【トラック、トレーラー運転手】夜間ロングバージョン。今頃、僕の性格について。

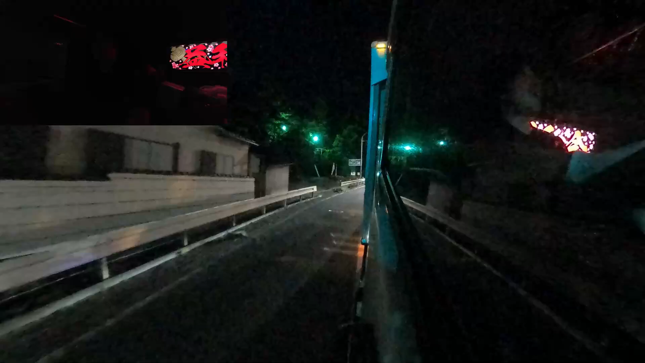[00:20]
今からちょっとね、細い道を走っていくんですけど、いけるかな、いけんなこれは。今は行きませんね。
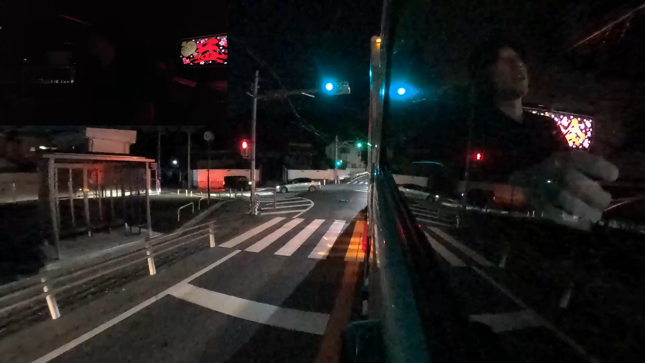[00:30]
前が見えないから行けないね。今前にバスがいるんですけど、ちょっと前向けましょうか。
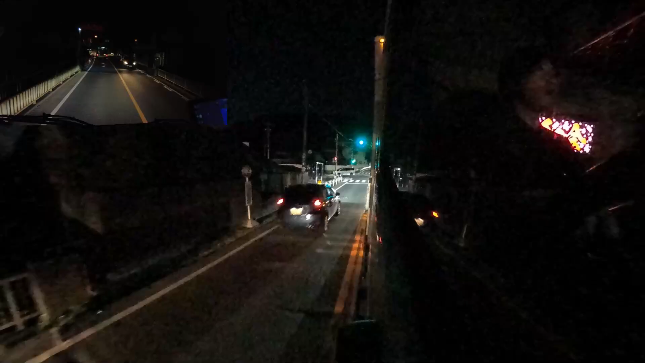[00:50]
夜なんで、ちょっと真っ暗なんで、僕の方にカメラ向けても何も映らないんで、またちょっとね、外を向けとこうかなとは思いますけど、今、静岡の方に向かっているんですけど、ちょっと下道で走ってます。
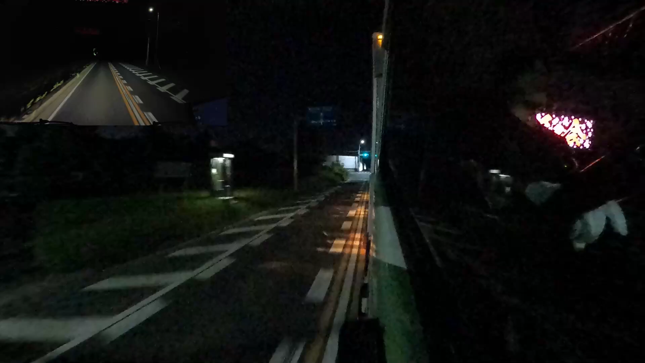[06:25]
そこがちょっと怖いなーってとこですよねこれちょっとGoProの外の映像がこの暗さで止めてるのかなーってちょっと心配なんですけども大丈夫かなー